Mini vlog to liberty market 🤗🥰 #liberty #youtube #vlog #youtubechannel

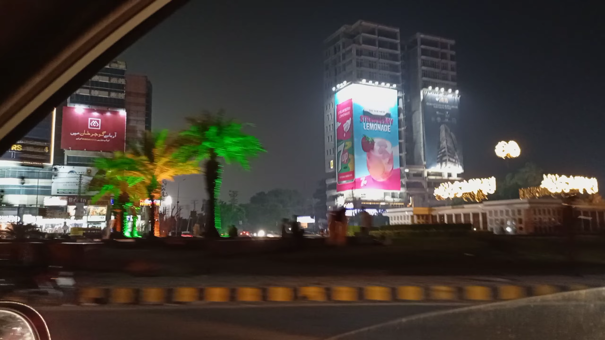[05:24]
اور کذافی سٹیڈیم کی آئی تینک کیمرے میں نظر نہیں آ رہا ہوگا بہت زیادہ لائٹنگ کوئی میچ ہو رہا ہوگا چاہے